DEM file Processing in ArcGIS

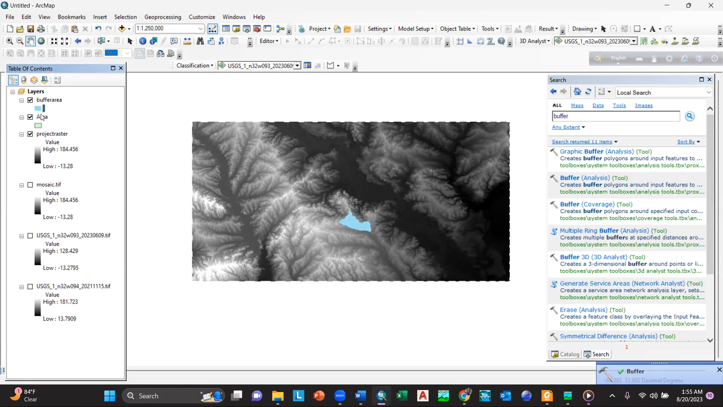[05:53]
you can move upward and downward. Just click here and then just take it upward and downward. OK, so if I check here.
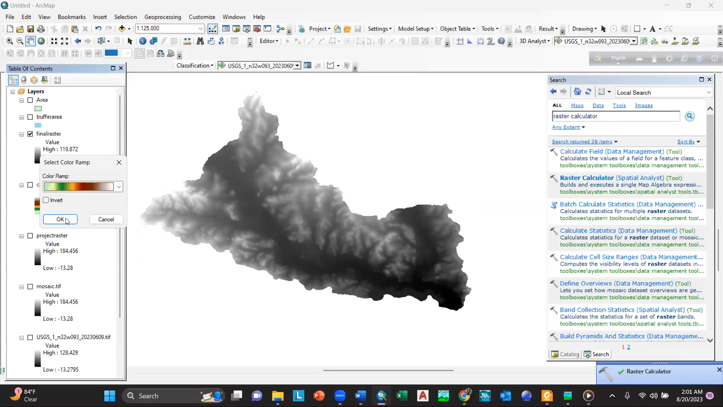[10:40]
now it is correct okay so there's the file if you change the color ramp here you can see that this is the file so there's the basic process how you can